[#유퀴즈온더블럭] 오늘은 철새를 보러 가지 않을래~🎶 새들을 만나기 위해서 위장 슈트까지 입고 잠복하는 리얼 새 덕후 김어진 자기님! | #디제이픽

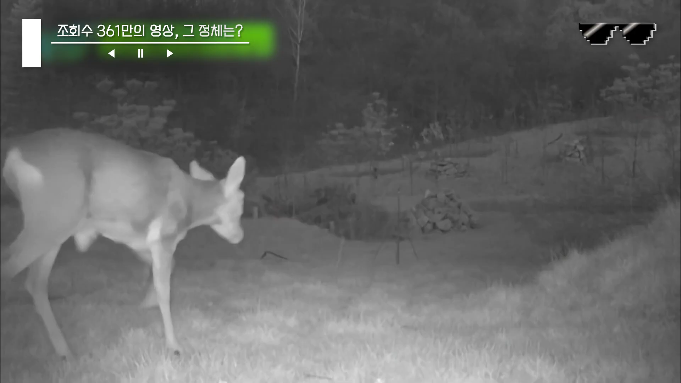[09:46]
노루 그리고 뭐 메토끼 굉장히 다양한 포유류들이 지나가고 그리고 사실